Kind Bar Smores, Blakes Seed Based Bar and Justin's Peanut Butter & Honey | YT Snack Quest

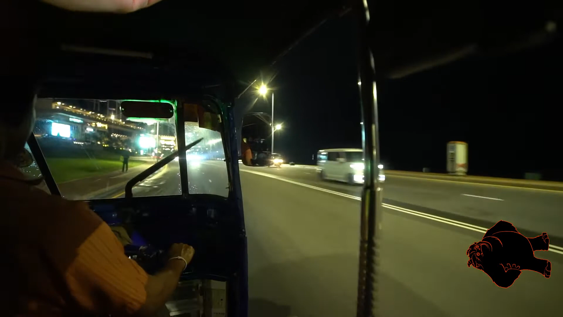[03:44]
I mean, I should get his attention, but he might have a gun. Wait. This isn't America. He won't have a gun. He probably has a knife, so I should still avoid that.
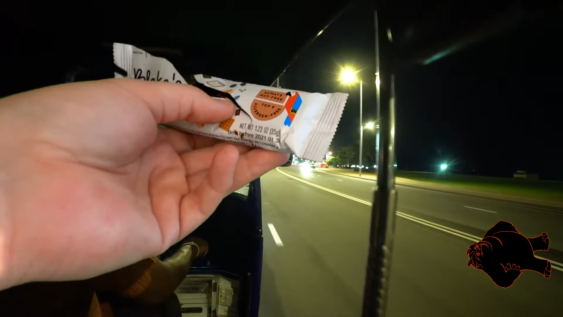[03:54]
I mean, driver, we've been going for a while now. All the storefronts are starting to look the same.
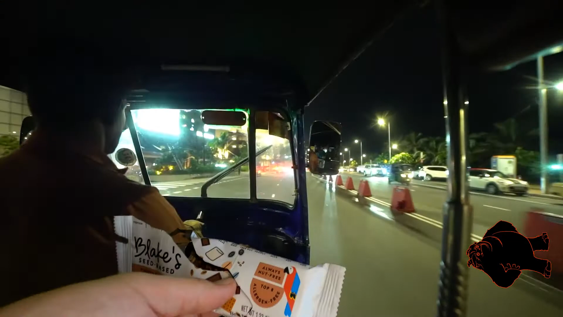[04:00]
I mean, the pedestrians are looking the same. It's like we've been down the street several times already.